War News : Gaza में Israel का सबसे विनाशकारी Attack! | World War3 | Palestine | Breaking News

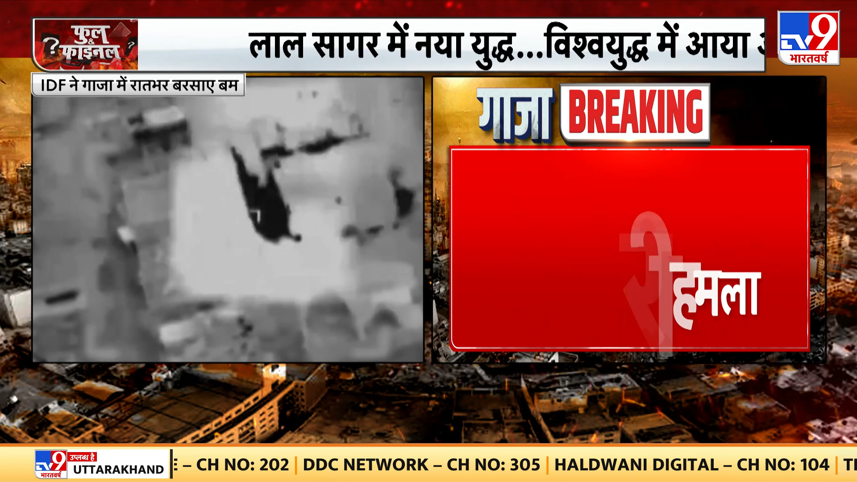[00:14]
آئی ڈی اپنے گازہ میں رات بر برسائے بام ویڈیو دیکھئے ذرا بیتی رات حماس کے سو ٹھکانوں پر حملے کا دعویٰ ہے یہ صرف ایک علاقہ ہے نورڈن گازہ ہے حماس کی کئی مارتوں کو